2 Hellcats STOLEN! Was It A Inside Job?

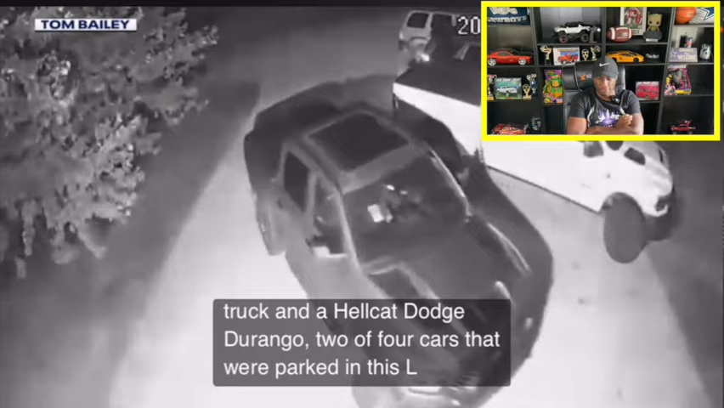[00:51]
Friday morning, Tom Bailey's home security camera is triggered. I don't know how they got into the vehicles, but no glass broken or anything.